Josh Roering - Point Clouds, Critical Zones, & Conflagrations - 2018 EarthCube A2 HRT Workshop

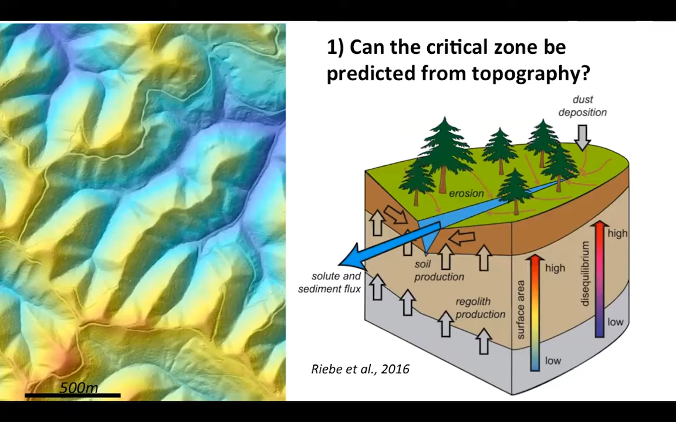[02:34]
based purely on topography alone it would be fantastic if we could develop a means to predict how deep we have to go down to get to fresh rock to get to soil to get the saprolite all the characteristic elements of the critical zone based on topography alone well there are the reason I bring this up is that there are a suite
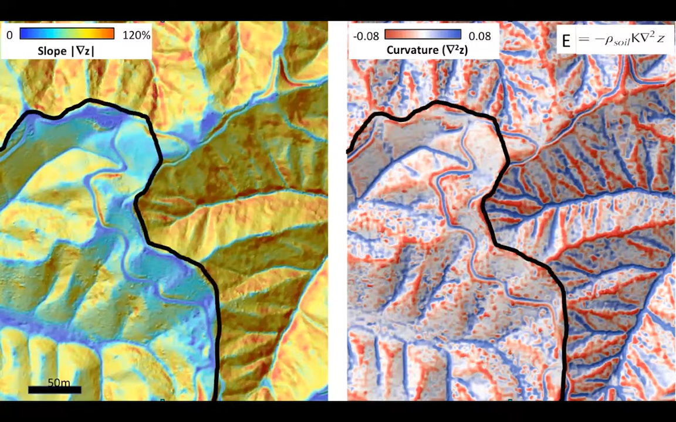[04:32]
disease here and please be sharp ridges red and valley bonds in blue and this divide here separates two sides of which you see much sharper hills on the right side and much more broadly convex hill slopes on the left side and in fact if we go out and sample the soils and look at the
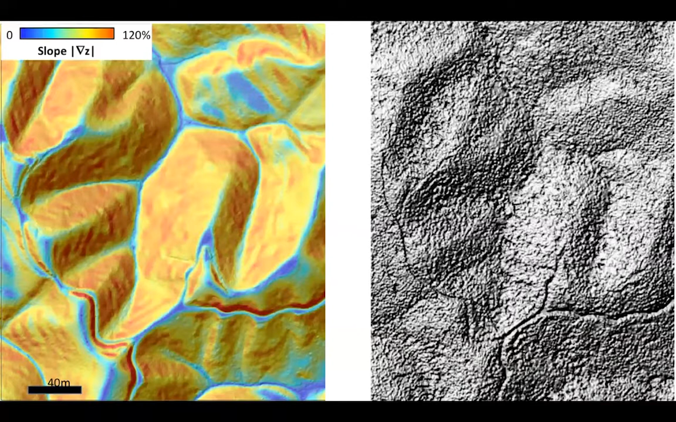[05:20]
which are soil mantles completely have a series of stripes across you this is not an artifact or something like that these are lithologically controlled steps and sam who is here has worked on this for part of the dissertation and these sort of shadow bedding controlled morphology whereby the bedrock gets really close to the surface the soil is thin thick and thin and so trade off between the transport and the thickness of the soil gives you even though the soil mental landscapes right so we can learn something about soil production processes purely from topography here
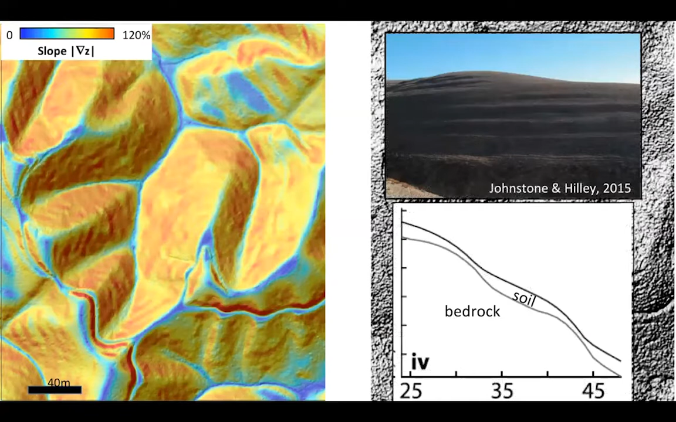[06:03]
these stripes on the landscape are telling us about the lithologic control through the canopy underneath soil so we're learning about this interface right there purely from the point clouds that we've been generated uh or that have been given to us from the the lidar base so those are just a couple uh hint
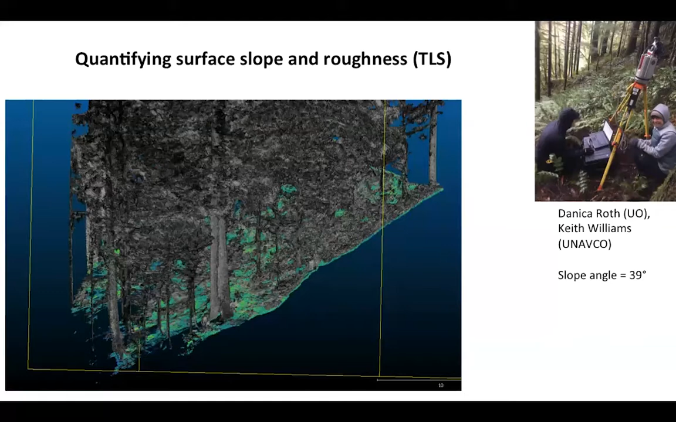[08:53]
and then it's been an ongoing saga and so this is just a highlight of what danica has done and please see her poster um to see some of the details but that is seed floating from unasco coming out with tls and there's a lot of vegetables out there kevin schmidt would like to say that requires some filtering there's things these things called mixed pixels or deviations or the sort of uh wrapping around things these are actually ferns so these are the individual fronds or the leaves of stored ferns that you can see in the background in that picture in the upper right which danica
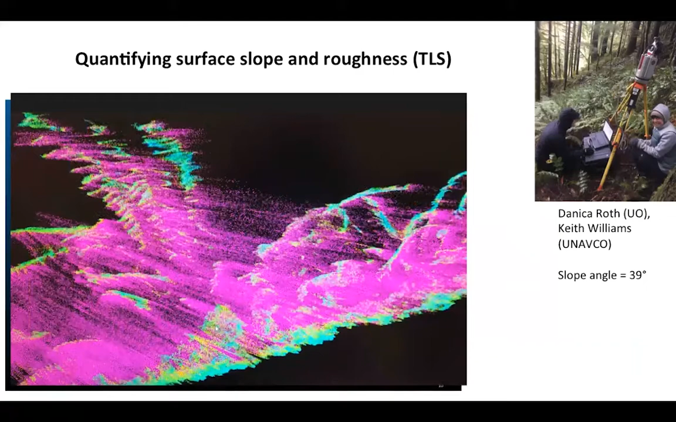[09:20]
has uh been working on processing taking out and the idea is to come up with a functional roughness map what is the surface and the vegetation um that affects sediment transport so you want to take out some of the vegetation but maybe not all of it the part that affects how far particles travel you want to keep in so there's a lot of choices a lot of interaction with this point cloud that danica is undergoing to try to connect the real topography that she's measured with the sediment transport plot so
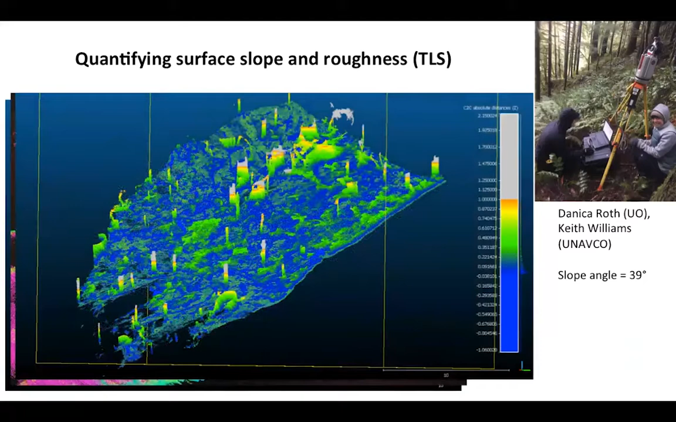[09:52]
having the ability to jump in and move through the classification process in a systematic way an important current now the reason why it's important in the pacific northwest and other parts